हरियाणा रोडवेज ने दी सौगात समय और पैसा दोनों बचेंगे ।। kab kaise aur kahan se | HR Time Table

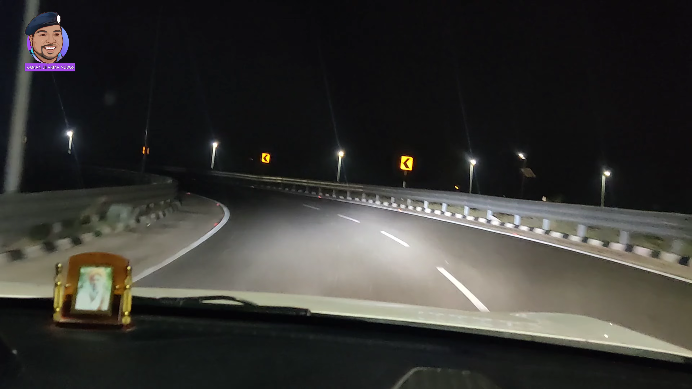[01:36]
आ गए हम हाईवे पुल, कहाँ गया ये, आ गया जी ब्रिज के ऊपर। और ये कुछ लोग खड़े हैं, सवारियां जो कि बस में ही जाएंगे।